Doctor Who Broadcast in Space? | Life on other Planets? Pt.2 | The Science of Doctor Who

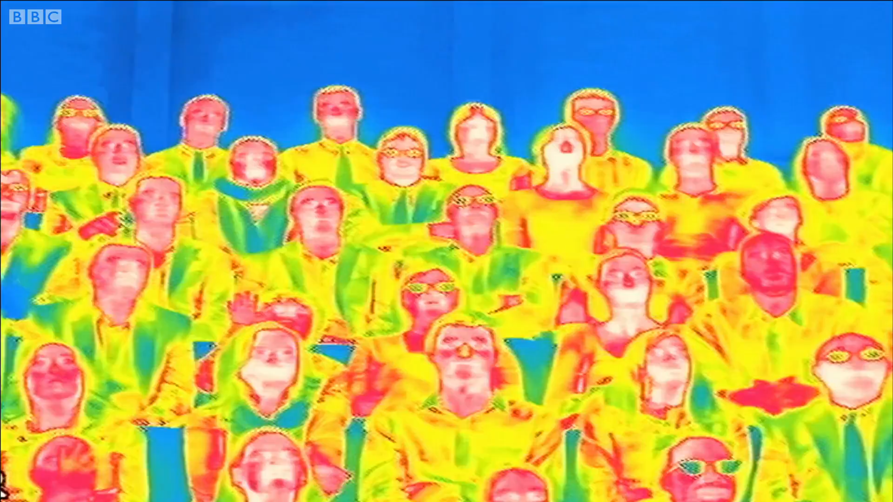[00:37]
I can see exactly what you're doing at the back.
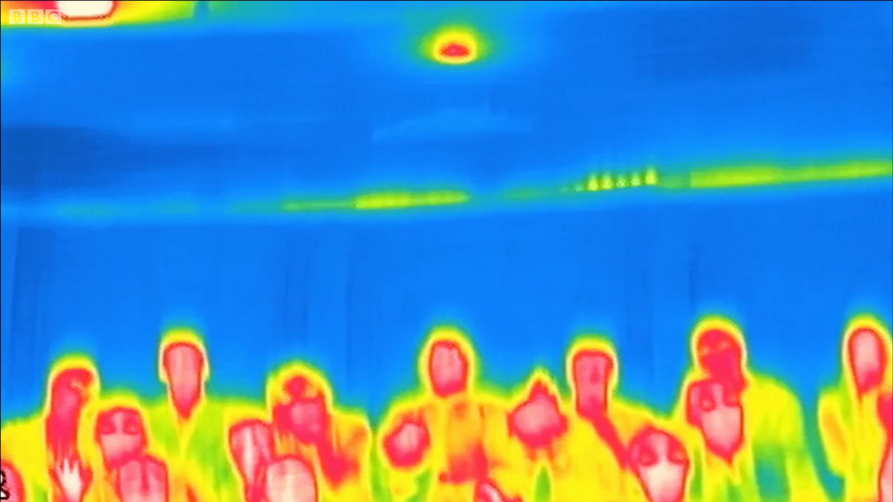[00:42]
That's because you are biological machines. Every machine, no matter how sophisticated or efficient, must do this.